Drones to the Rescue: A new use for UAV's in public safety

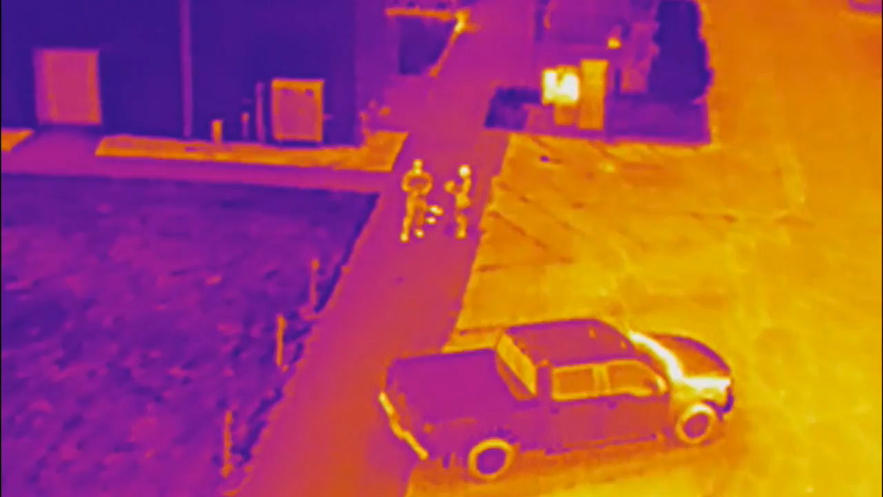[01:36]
So when it flies through the woods, through the darkness, it can see what's below.
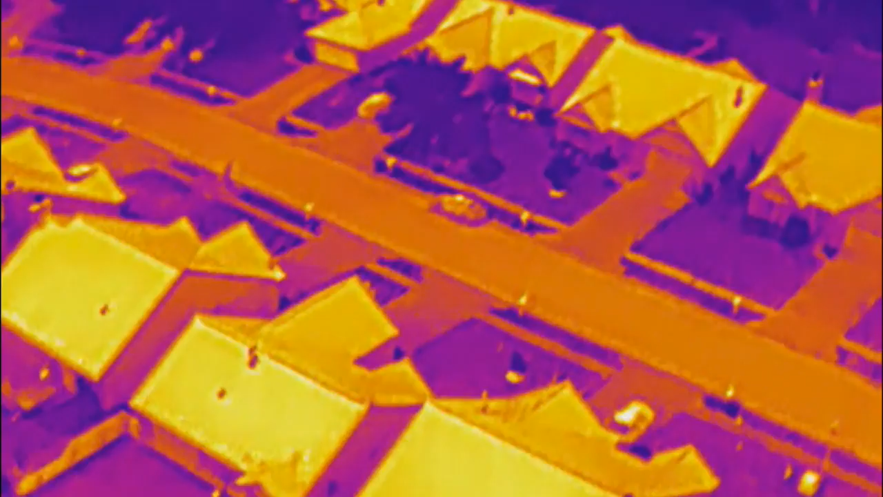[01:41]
The more and more we're training in those environments, actual real-life environments, the better our folks are getting.